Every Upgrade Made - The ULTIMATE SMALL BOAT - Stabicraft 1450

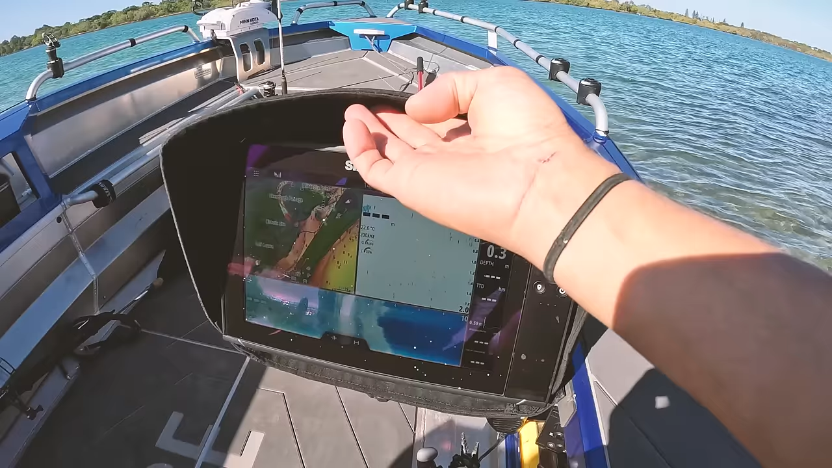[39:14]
I think this is the NSS Evo 3 Simrad. It's done an amazing job, and I've got it hooked up to the motor, so it tells me if I go in here and I go to instruments.
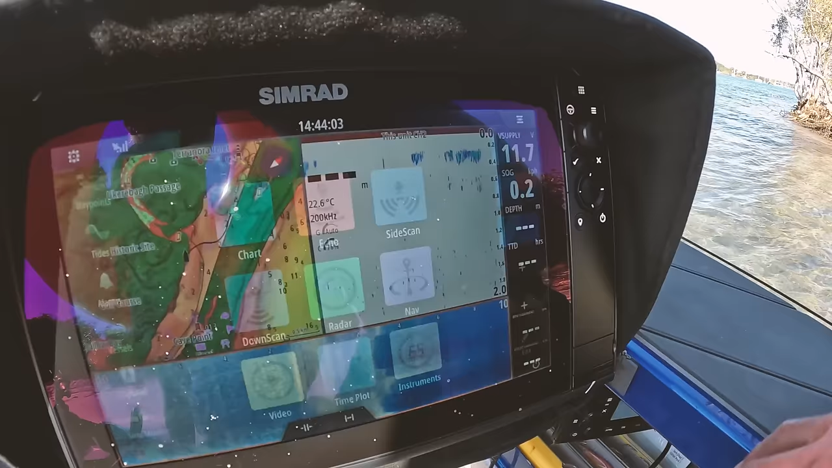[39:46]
On screen: water 22.6°C
This is basically how I run most of the time, unless I'm going a far distance,